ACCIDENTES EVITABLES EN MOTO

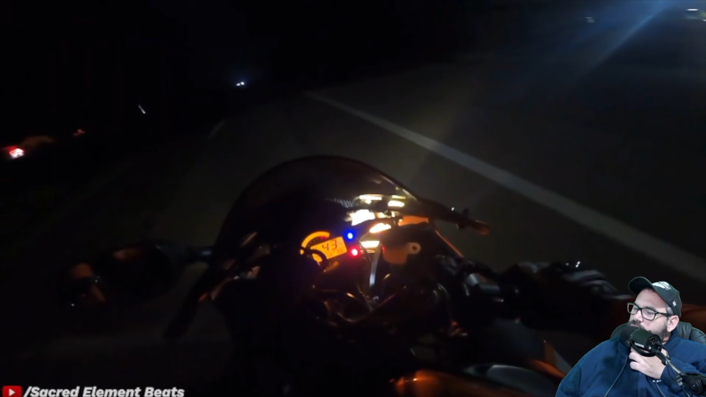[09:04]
Chocarte con un animal de esos 60 millas es 68. Una vez veníamos con Alfredo y Rodolfo y nos aparecieron de noche en un viaje que veníamos